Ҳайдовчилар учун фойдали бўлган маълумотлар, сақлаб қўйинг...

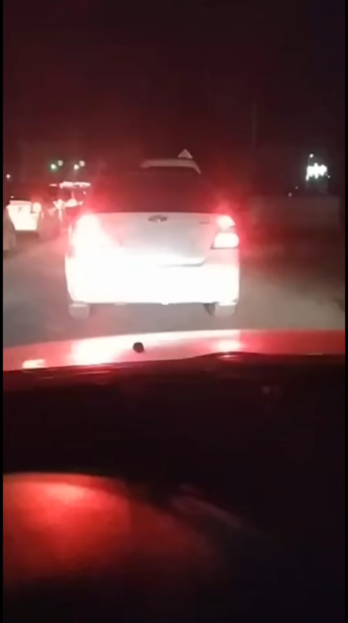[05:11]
Oydinki ba'zi haydovchilar tormoz bosganda tumankasi ham qo'shilib yonadi.
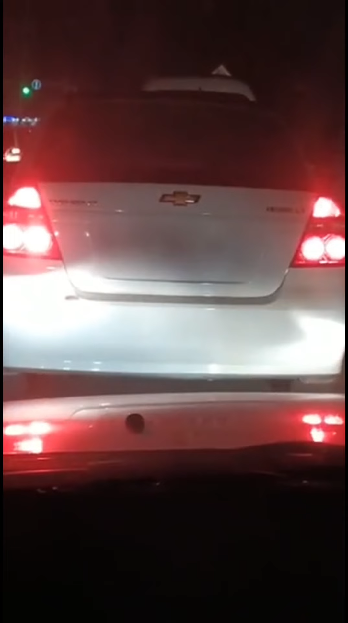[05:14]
Stop plus tumanka. Shu mumkinmi o'zi? Qoidalarga ko'ra, tumanga qarshi orqa fara chiroqlarini to'xtash chiroqlariga,
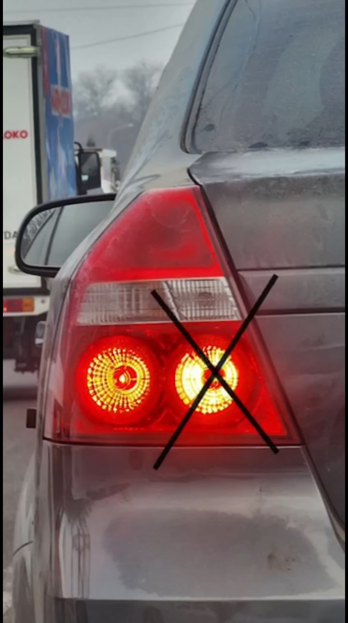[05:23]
ya'ni stop signalga ulash taqiqlangan, lekin ba'zi haydovchilar bu tartibga rioya qilmasdan
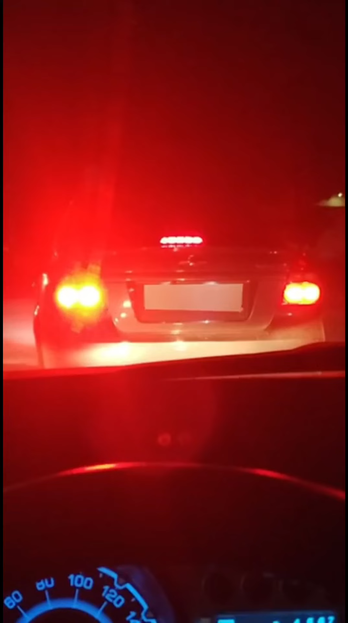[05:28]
tormoz chiroqlariga orqa tumanga qarshi fara chiroqlarini ulab qo'ygan.
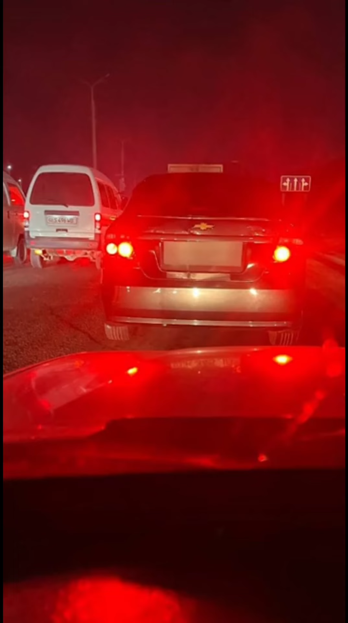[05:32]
Bu boshqa haydovchilarga xalaqit berishi aniq. Javobgarligi bormi o'zi? Javobgarligi bor. O'zbekiston Respublikasi Ma'muriy javobgarlik to'g'risidagi kodeksining 128-moddasiga muvofiq,